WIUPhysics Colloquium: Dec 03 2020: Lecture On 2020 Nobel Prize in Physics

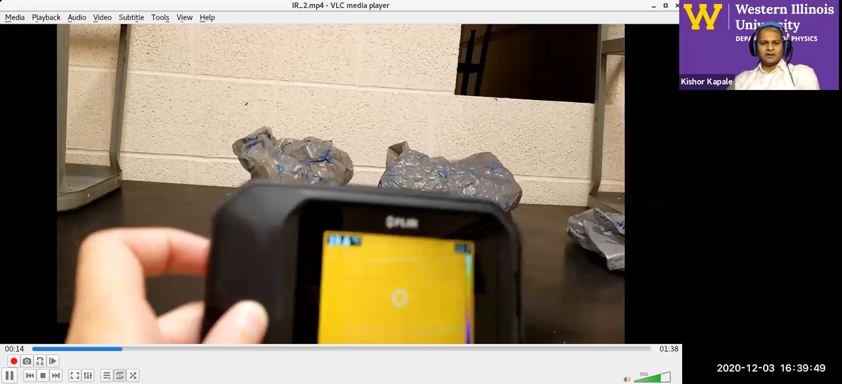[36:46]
But when you look at it in the infrared,
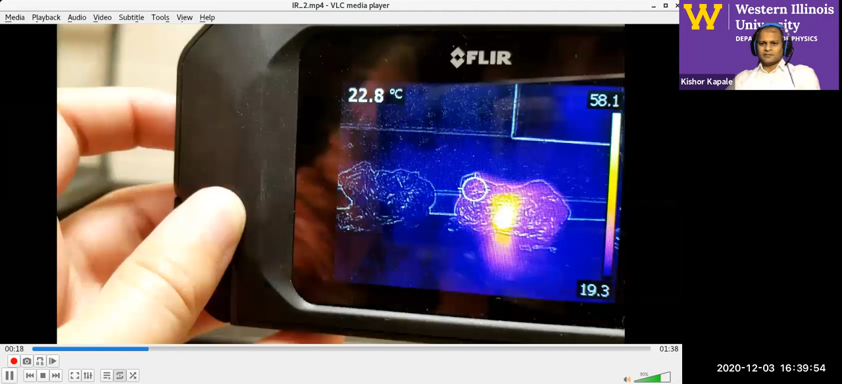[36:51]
On screen: spot 22.8°C
you can clearly see that one bag has, you know, it's dark, it's purple on,
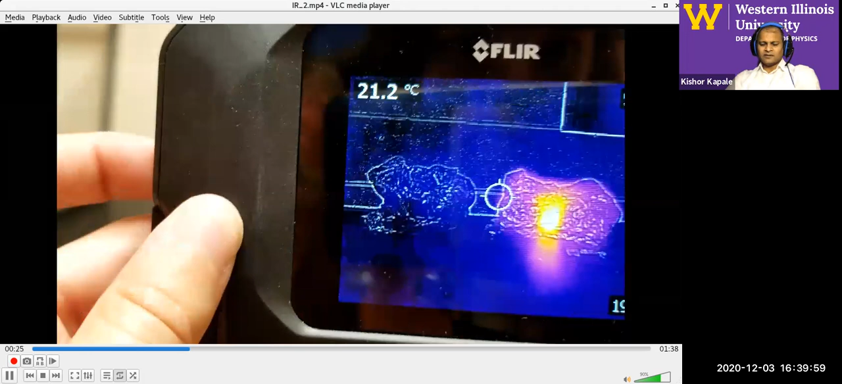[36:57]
On screen: spot 21.2°C
but it looks like the other bag has something underneath it.
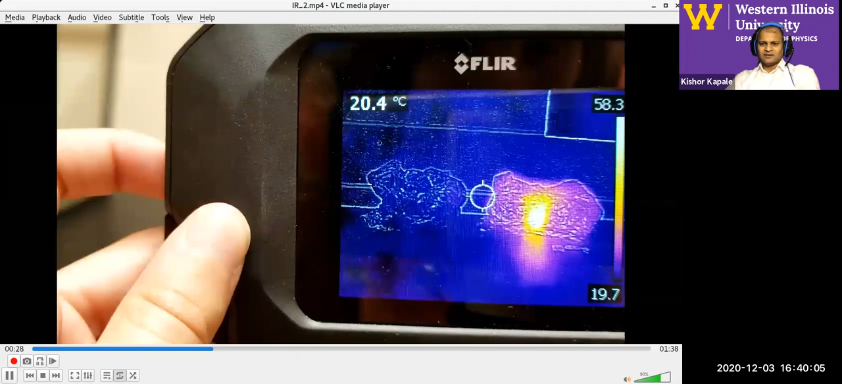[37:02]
On screen: spot 20.4°C
Because you can see that bright yellowish orange. So now
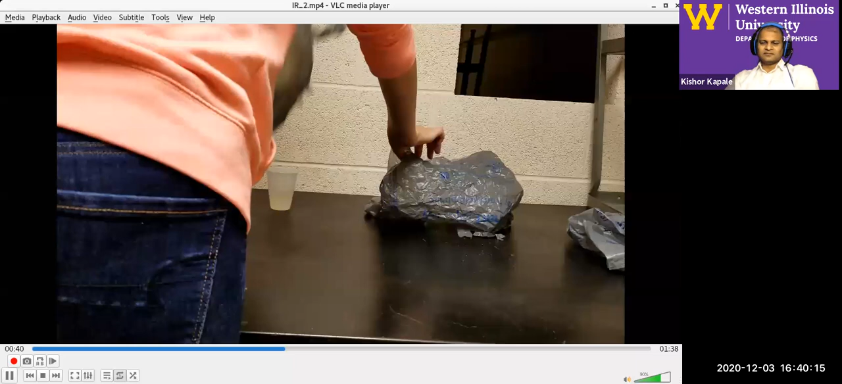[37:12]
I just have two plain old two cups of water underneath these baths. But let's cover it back up again.
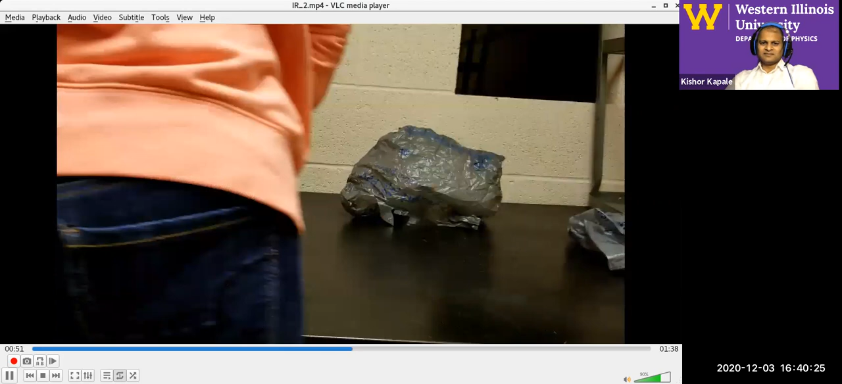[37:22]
Now these are just two regular old, you know, cups of water. But again, when you look at it in the infrared,
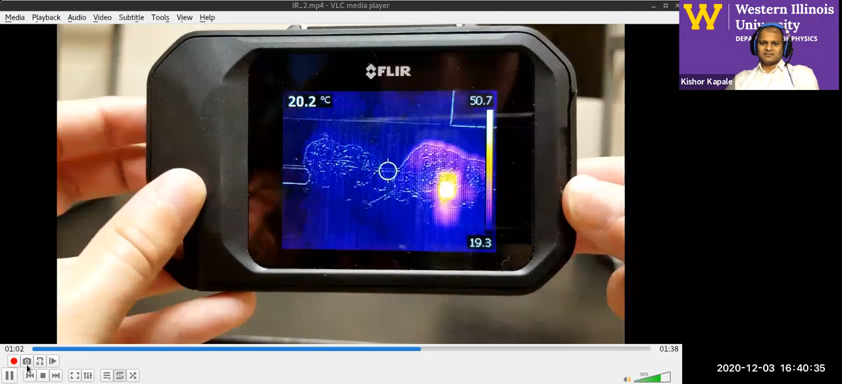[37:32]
On screen: spot 20.2°C
it seems like one of the cups of water has more of a glow to it than the other one does.
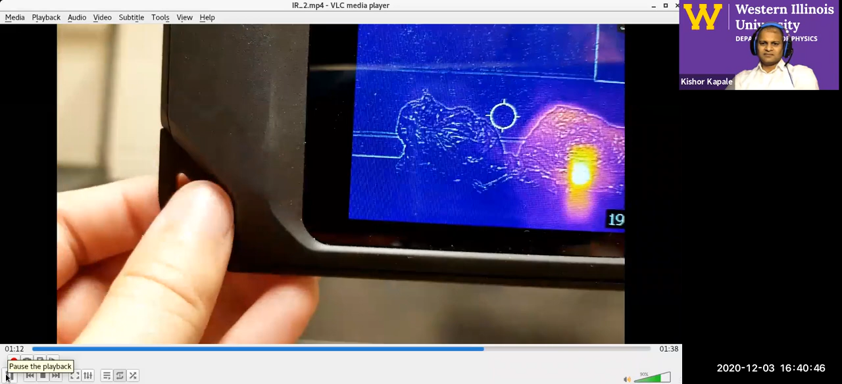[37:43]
So the one that doesn't have any heat signature coming off of it, but the other cup of water does have a heat signature coming off of it.
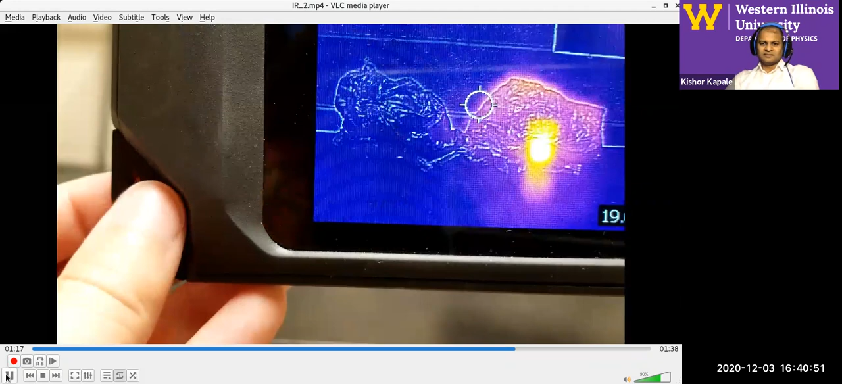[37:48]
And so this is what it looks like in the infrared.
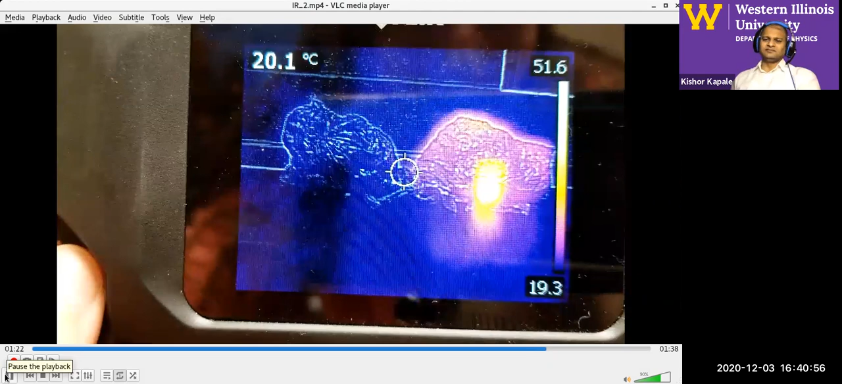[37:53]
On screen: spot 20.1°C
You can even see like the degrees when you go over it.
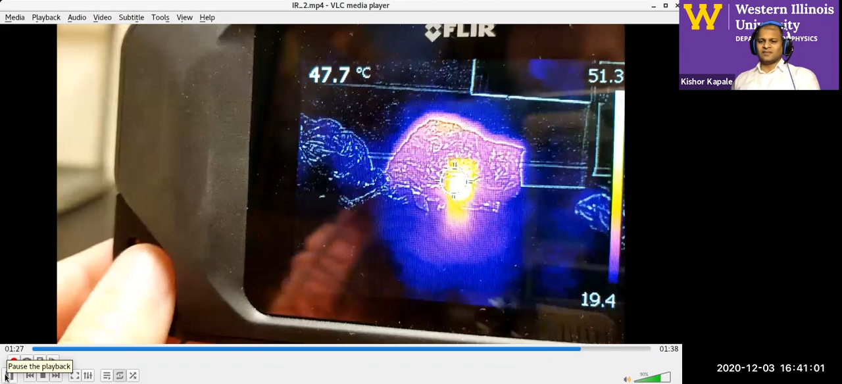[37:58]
On screen: spot 47.7°C
Yes. So what Natalie has just shown in this experiment is, I mean, you can have,
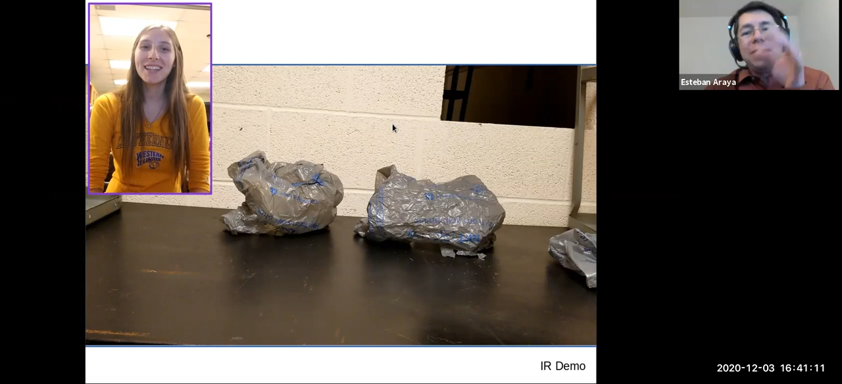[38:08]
for instance, these plastic bags and you don't see what is happening inside.
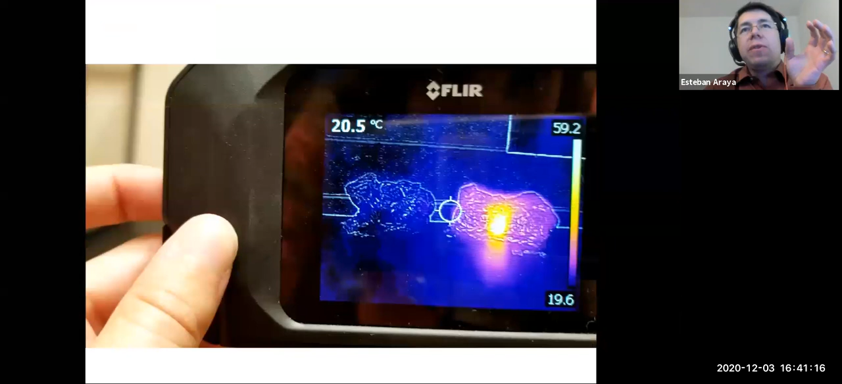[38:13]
On screen: spot 20.5°C
But with infrared, we can see through this material and see actually that one of them has a hot cup of water, while the other one has a cold cup of water.
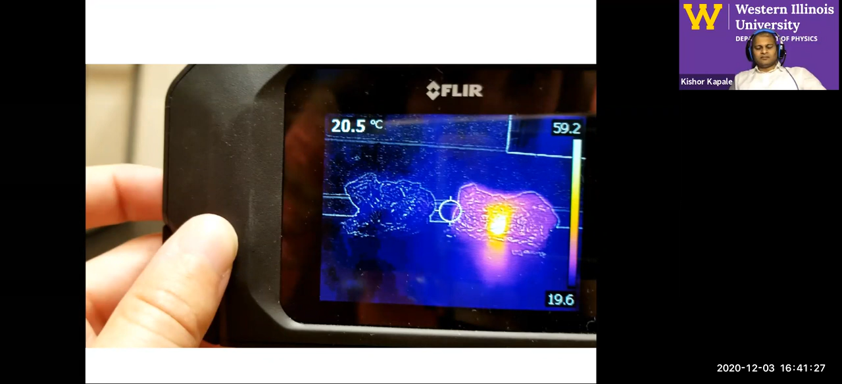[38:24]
On screen: spot 20.5°C
So, so we can use infrared to see through, through material.